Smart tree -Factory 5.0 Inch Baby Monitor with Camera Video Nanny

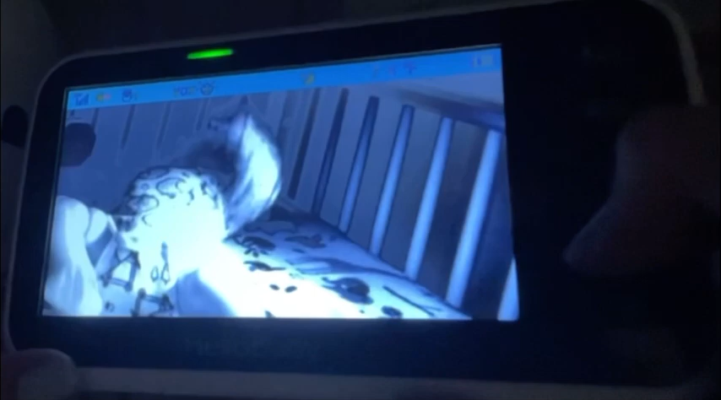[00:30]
really well in the darkness as you can see here you have a clear picture of the